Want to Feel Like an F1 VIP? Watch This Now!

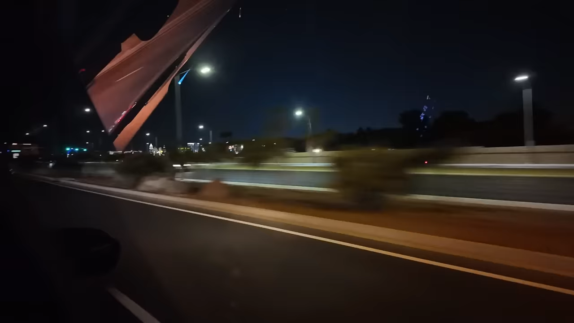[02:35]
Immediately could feel the vibe, just the energy of this place. And taking an Uber to a hotel, you can see the strip from very far away.